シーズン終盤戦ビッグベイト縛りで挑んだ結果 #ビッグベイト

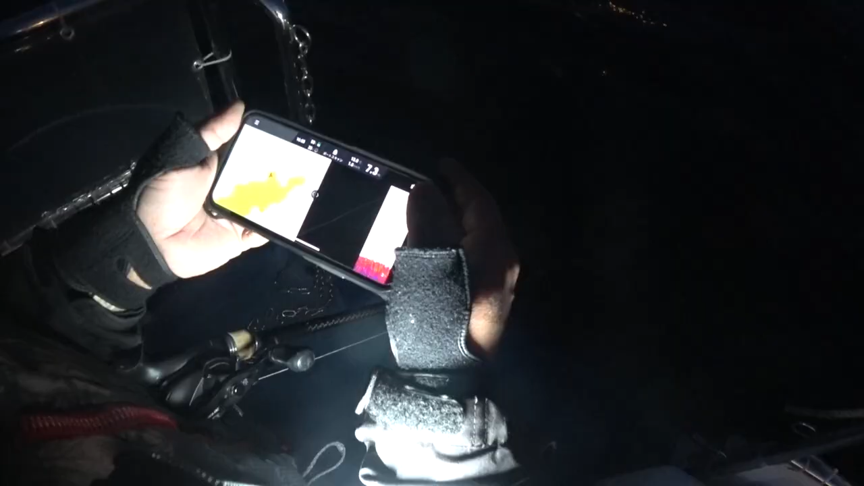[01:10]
あれ、この城がいない
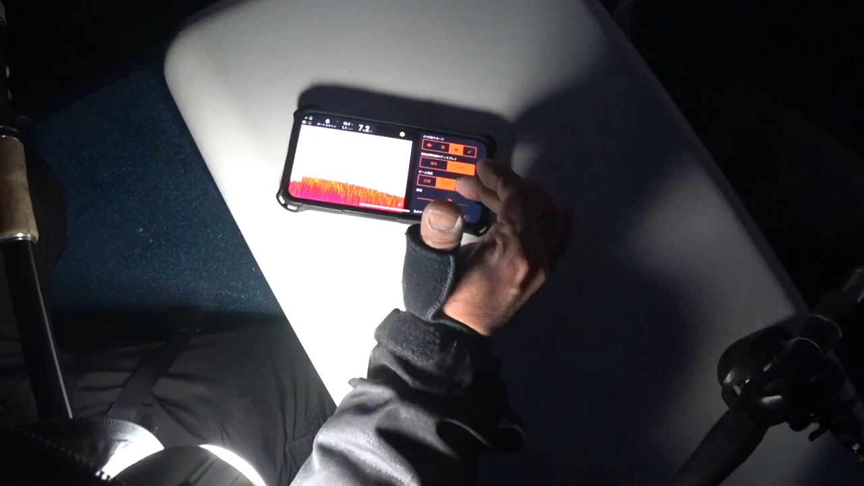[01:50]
魚がいなくなっちゃったあーでも下の方にはいるか
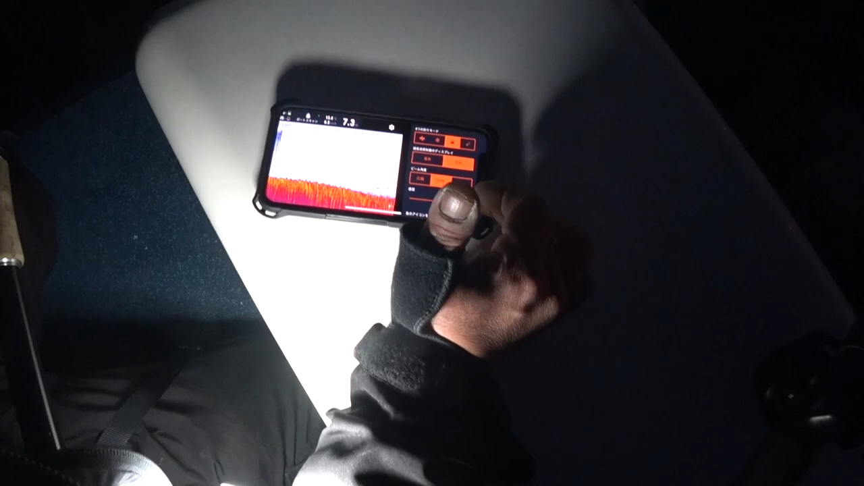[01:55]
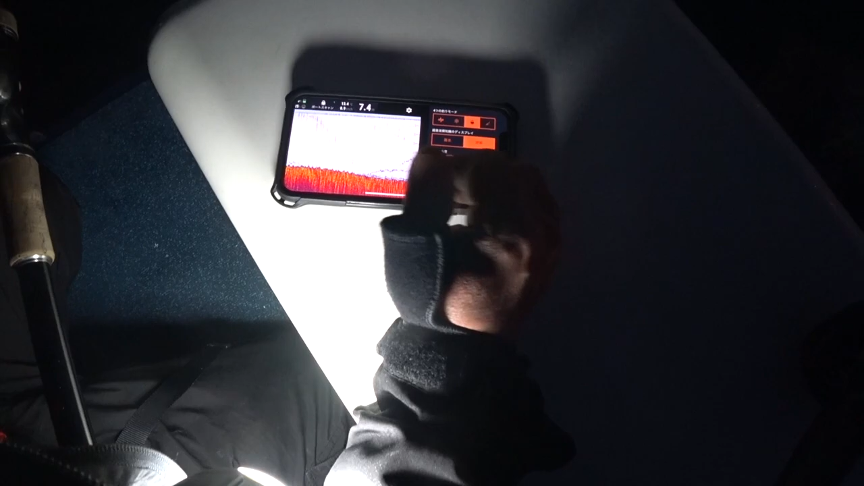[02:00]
あーまあでもでもでもでもちょっと感度下げて
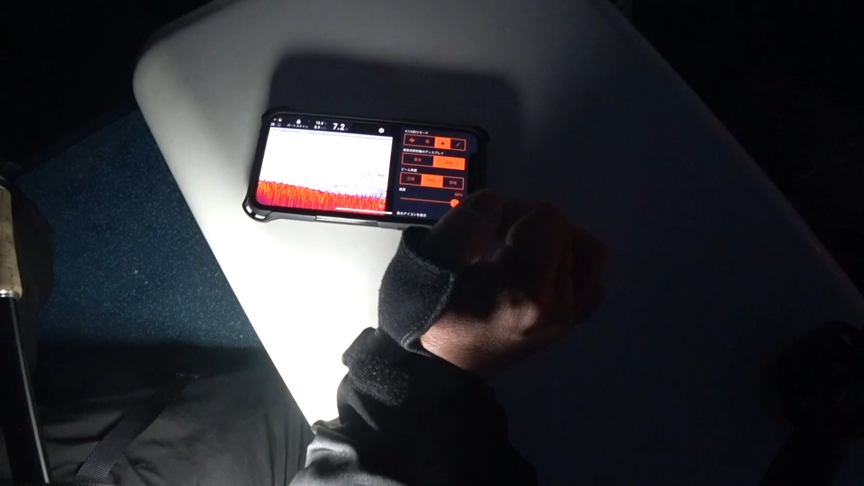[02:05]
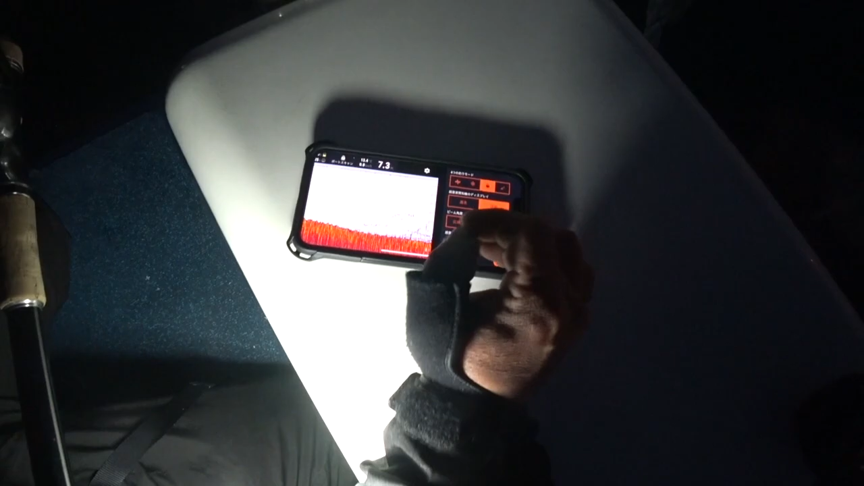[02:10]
あーまあなんか釣れそうな筋は映りますねあーよかった
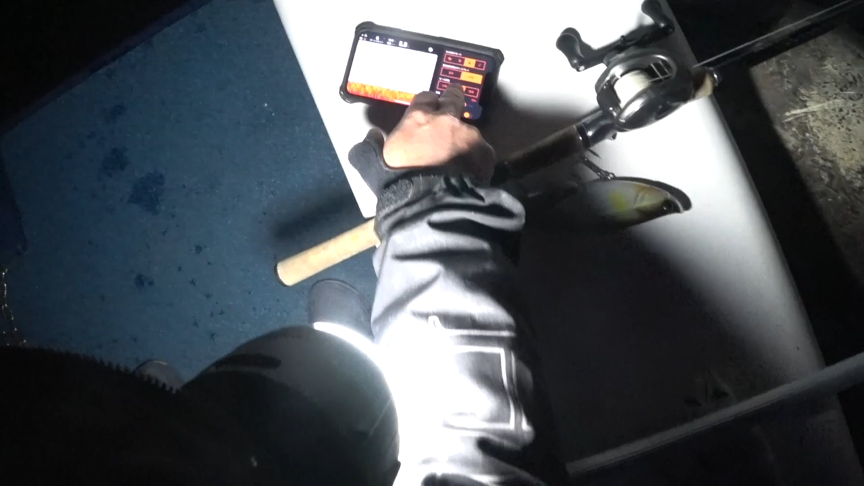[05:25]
この城でいいんじゃないかなー